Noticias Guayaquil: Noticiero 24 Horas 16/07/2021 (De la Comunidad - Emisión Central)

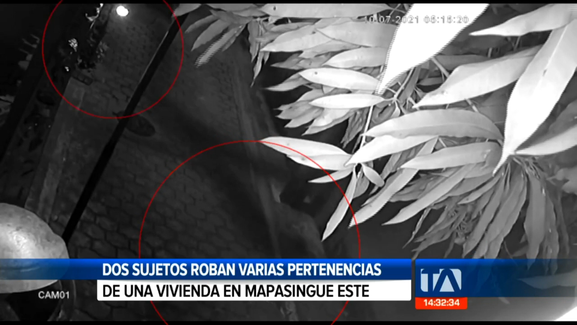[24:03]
No tienen ni empacho de la premura del robo, o sea, como el pavo ellos. Ve, caminando tranquilos, se dan las vueltas. Ya mismo saludan a la cámara. Ya mismo saludan a la cámara.